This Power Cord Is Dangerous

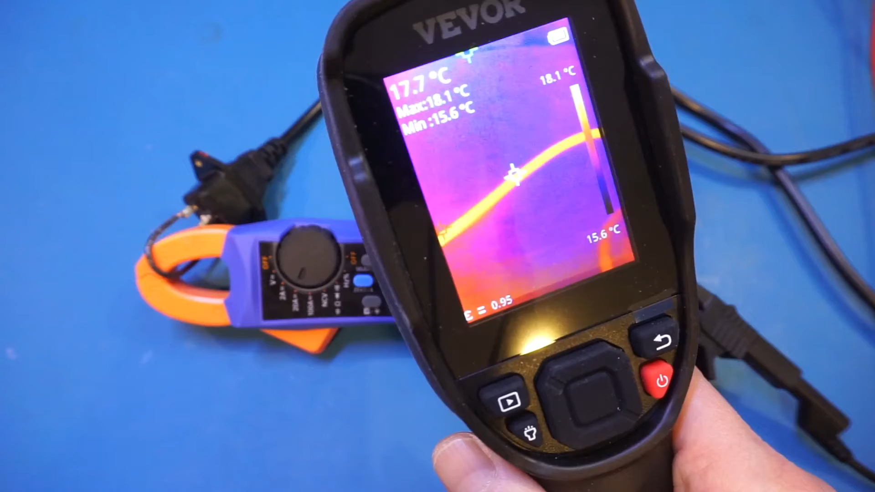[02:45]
On screen: spot 17.7°C, max 18.1°C, min 15.6°C, scale top 18.1°C, scale bottom 15.6°C
see that is right around 18 degrees and the emissivity
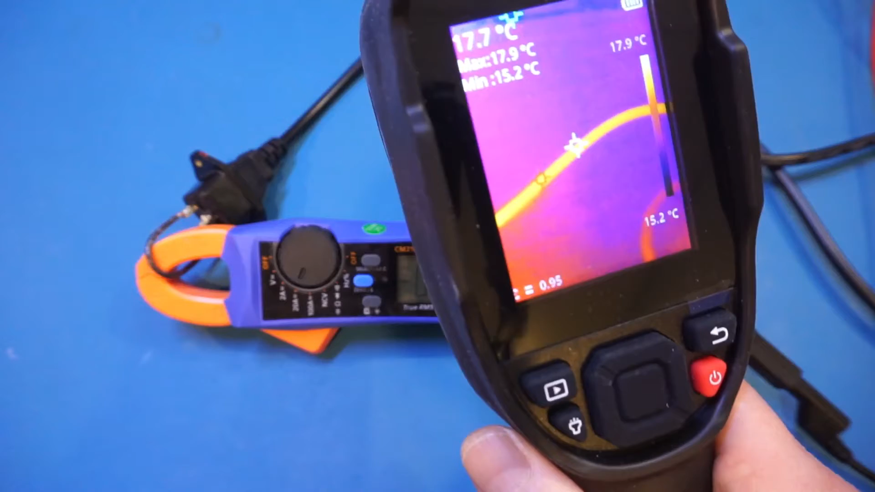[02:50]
On screen: spot 17.7°C, max 17.9°C, min 15.2°C, scale top 17.9°C, scale bottom 15.2°C
of the wire is different from the background so you can see some slight temperature difference but that is normal right now the power is off
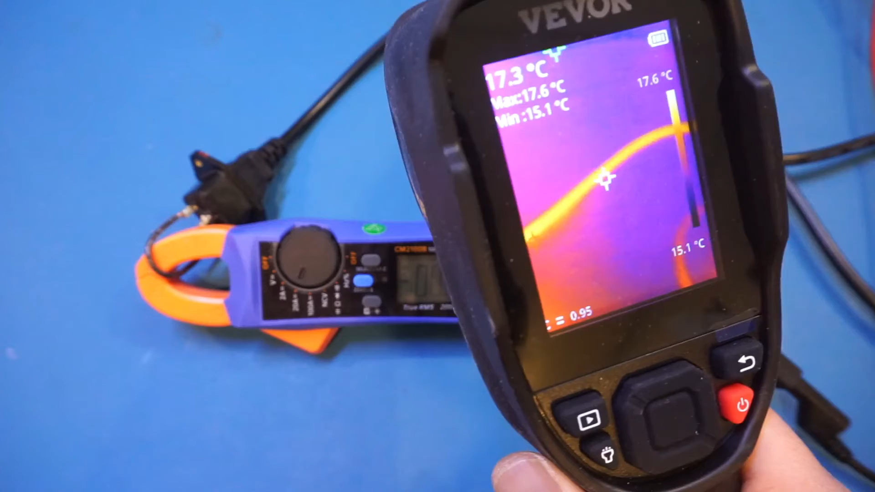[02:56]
On screen: spot 17.3°C, max 17.6°C, min 15.1°C, scale top 17.6°C, scale bottom 15.1°C
all right now let me enable the power supply output and you can see we're reading two amps here
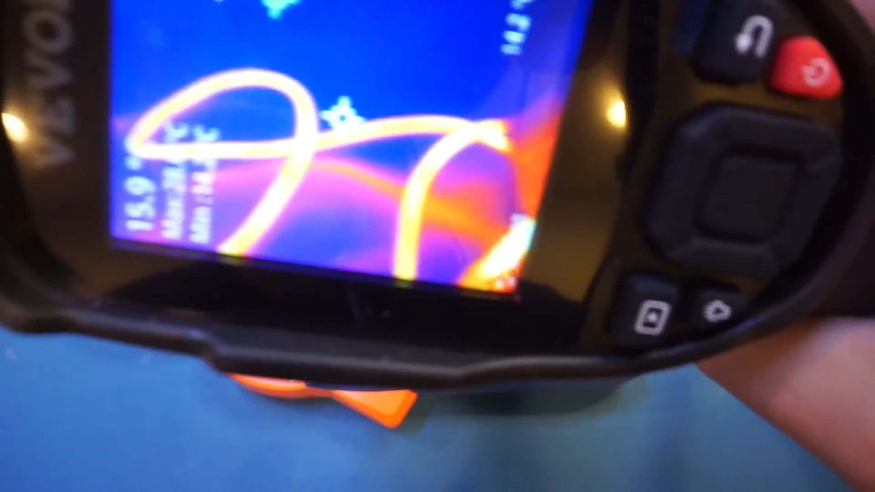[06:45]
actual temperature here so you can see we are roughly measuring about 28
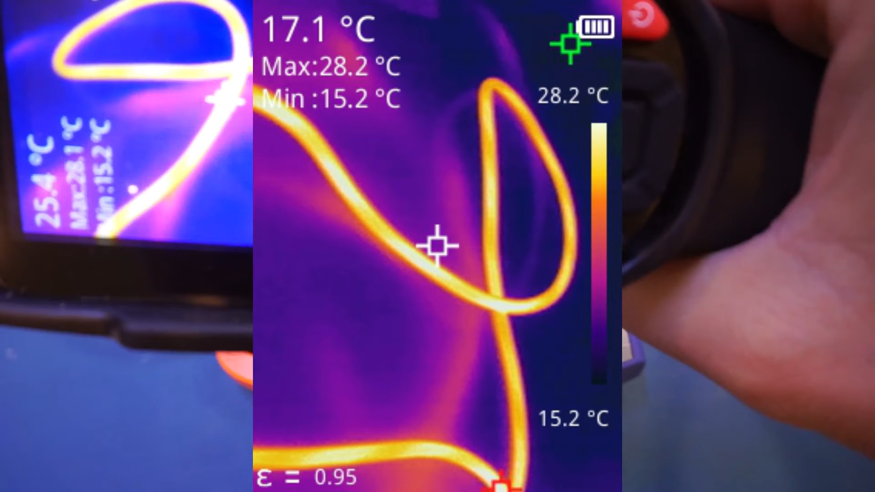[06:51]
On screen: spot 17.1°C, max 28.2°C, min 15.2°C, scale top 28.2°C, scale bottom 15.2°C
degrees which is definitely within the safe operating range so let me take a picture here and i'll overlay it on the video